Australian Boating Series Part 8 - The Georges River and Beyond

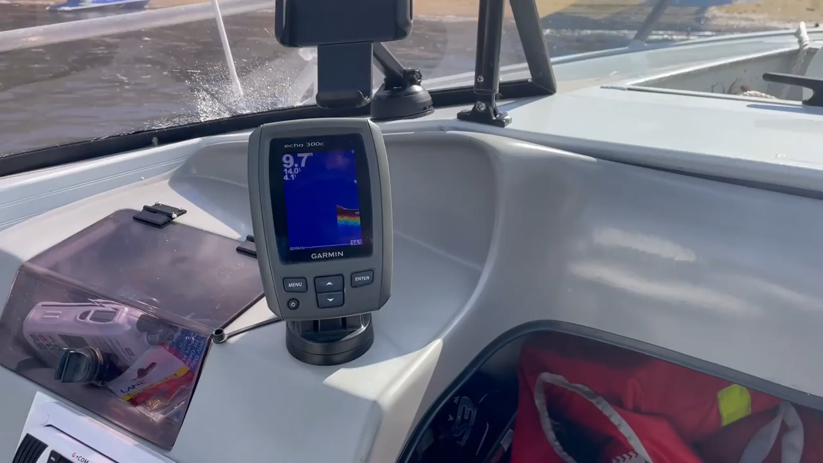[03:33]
Oh, that's wrong, it's not 9.7.
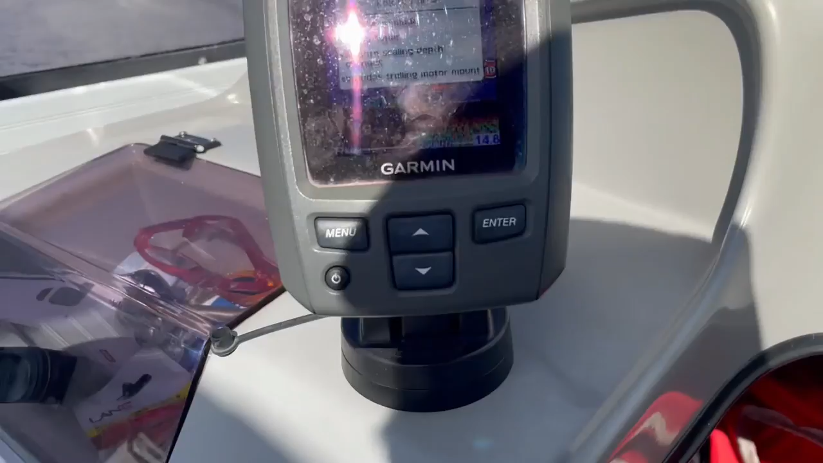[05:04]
That's when we get to dead water. That's 4 point, that's not right.
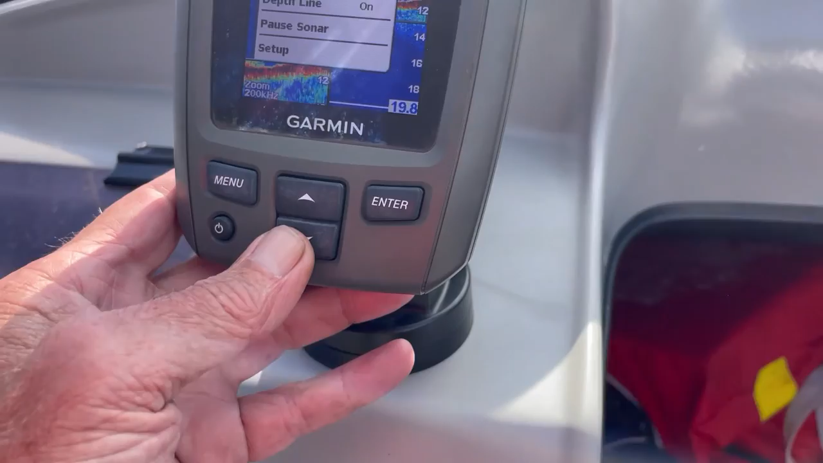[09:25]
Depth line, cage. Can't see with my glasses.
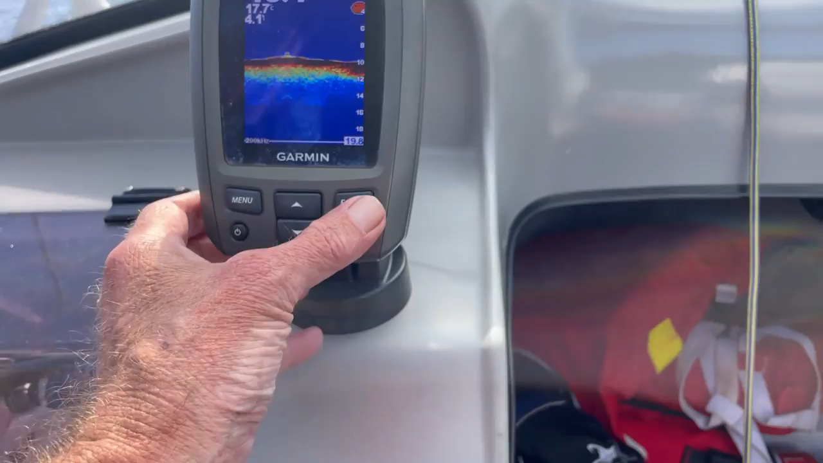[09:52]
That's it. And this one here, it's the new one I got. Oh, where's my glasses, guys?
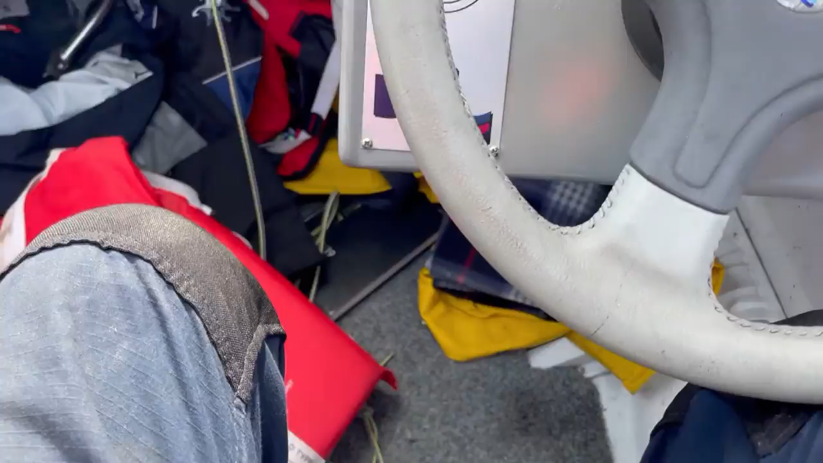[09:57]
It's a mangled mess.
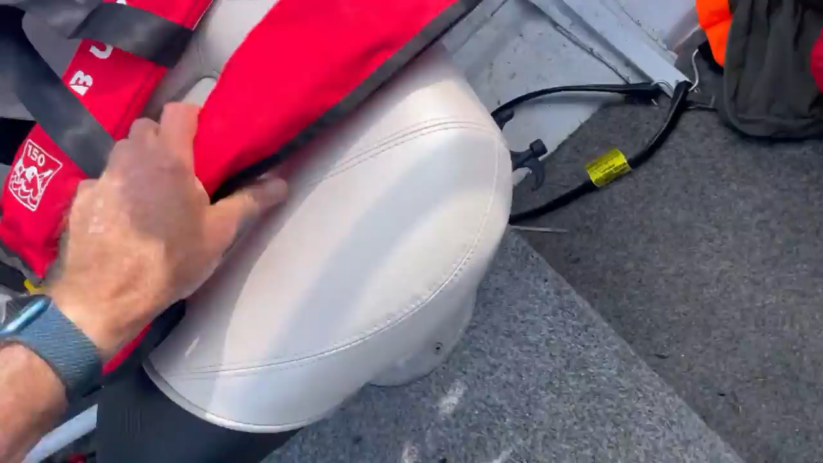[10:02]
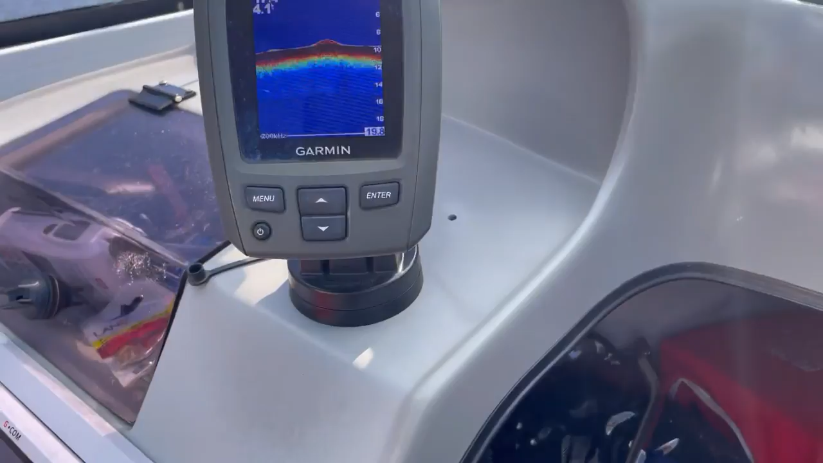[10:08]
10.2. Don't know if I haven't tried this out yet.
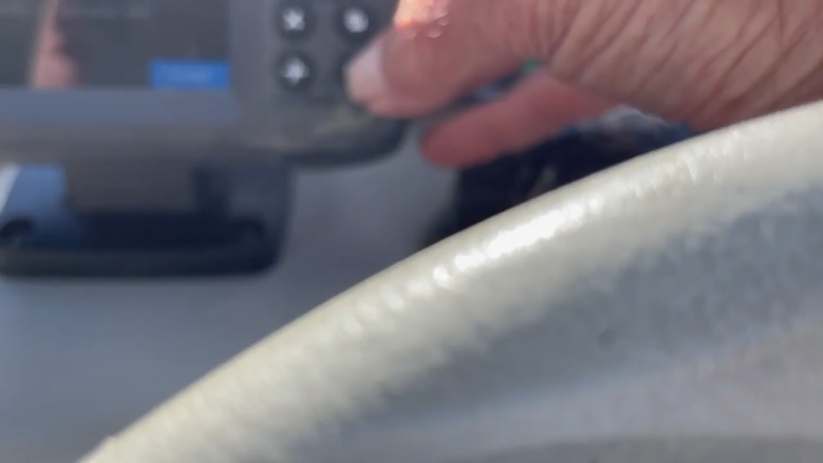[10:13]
Where is it?
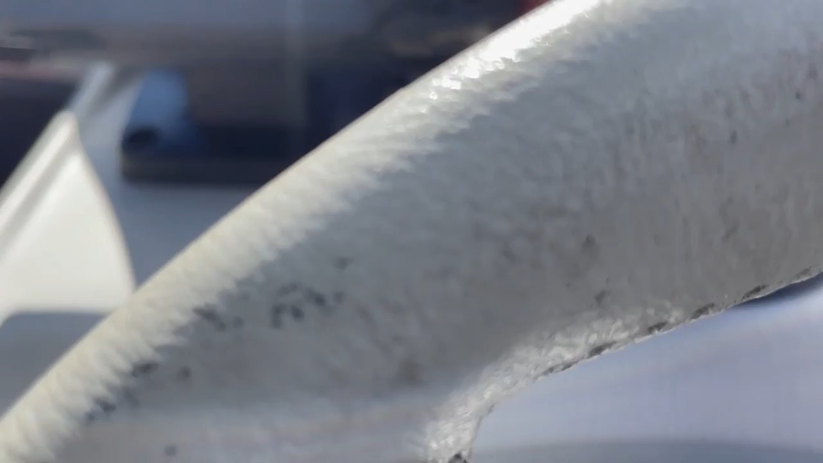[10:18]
Which one is it? Oh, that one, that one. Oh, 10 feet. Can't be 5 point.
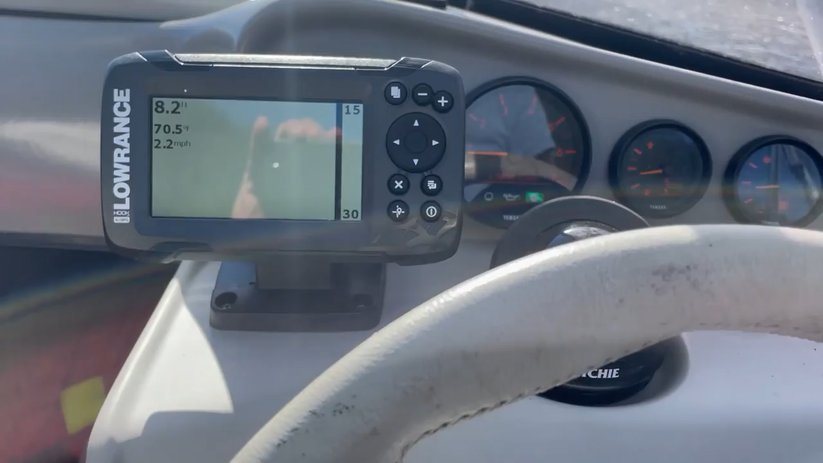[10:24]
On screen: depth 8.2 ft, water 70.5°F, speed 2.2 mph
Now it's calibrating. Oh, this should be good. This is a really good fish finder, depth sounder and speedo and everything. It says 2.2 miles, but we have to change it to knots.
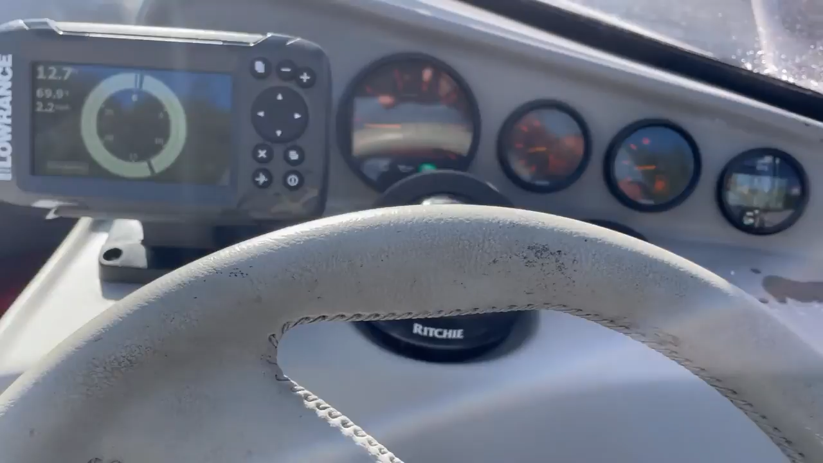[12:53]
Anyway, check it out, guys. So I think they're all set properly now, guys.
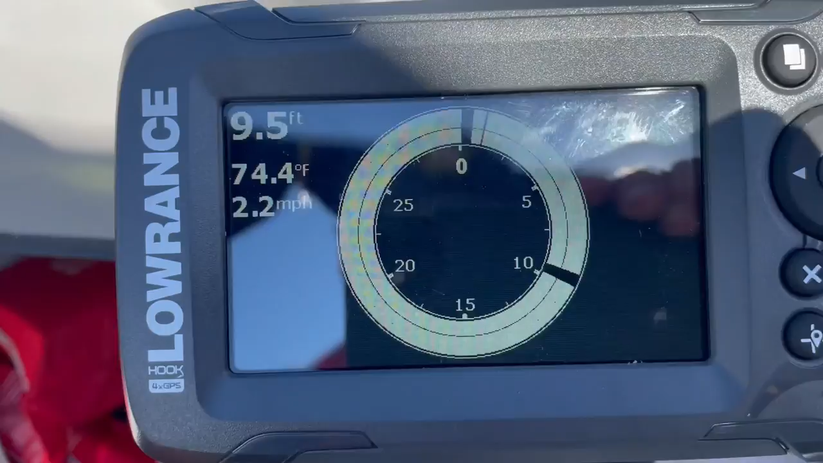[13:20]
On screen: depth 9.5 ft, water 74.4°F, speed 2.2 mph
I've just calibrated this silly thing.
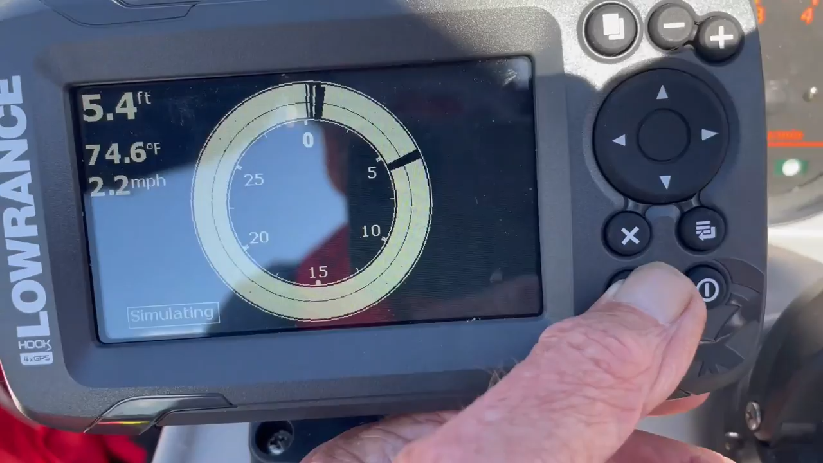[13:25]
On screen: depth 5.4 ft, water 74.6°F, speed 2.2 mph
Where is it?
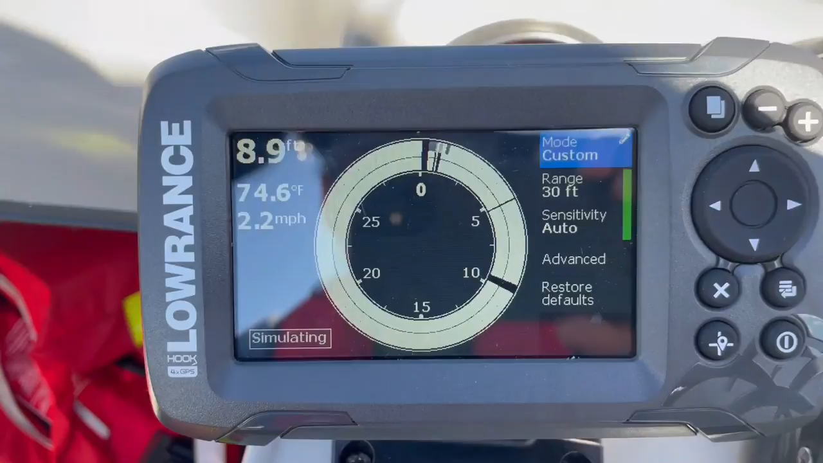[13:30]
On screen: depth 8.9 ft, water 74.6°F, speed 2.2 mph
It's in feet still, it's in meters, it's wrong. Oh, wait there, 7 point.
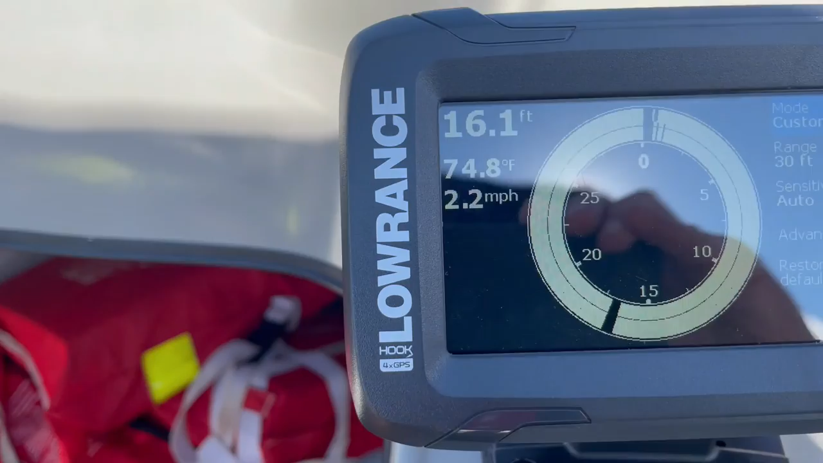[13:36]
On screen: depth 16.1 ft, water 74.8°F, speed 2.2 mph
Getting deeper here. Which one's right? That one right there.